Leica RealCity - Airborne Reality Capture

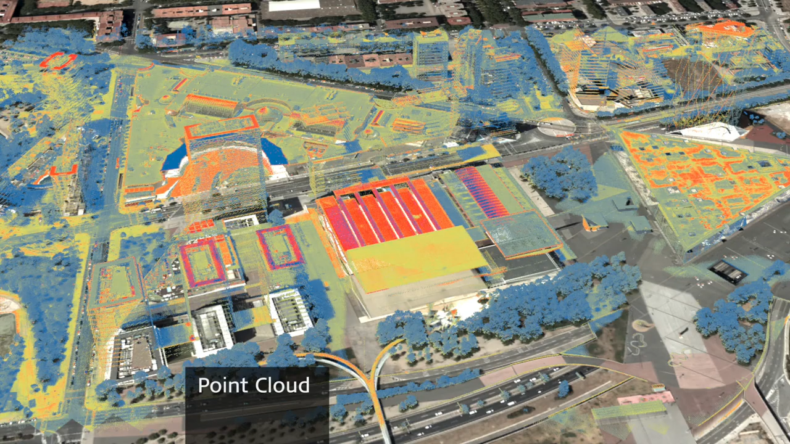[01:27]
simultaneously acquired imagery and LiDAR data can easily be combined to generate the most comprehensive geospatial information source, the smart base.